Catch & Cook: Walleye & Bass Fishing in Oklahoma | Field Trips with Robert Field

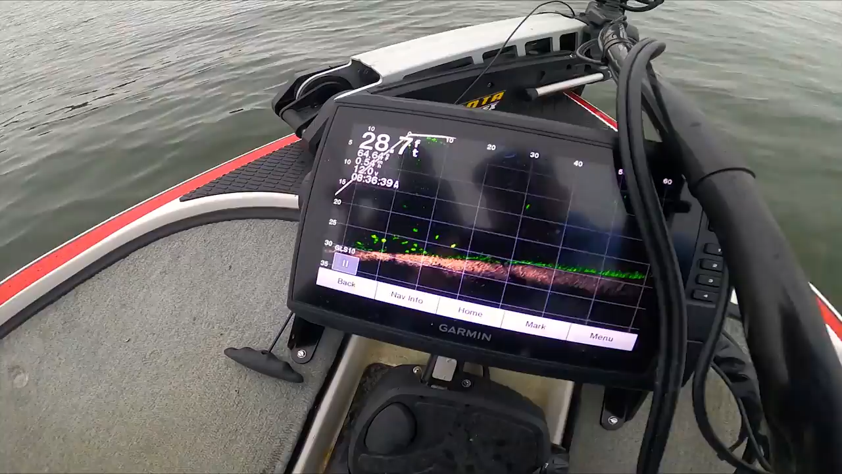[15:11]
Those green things are fish, and there it is. And that green thing's a fish too.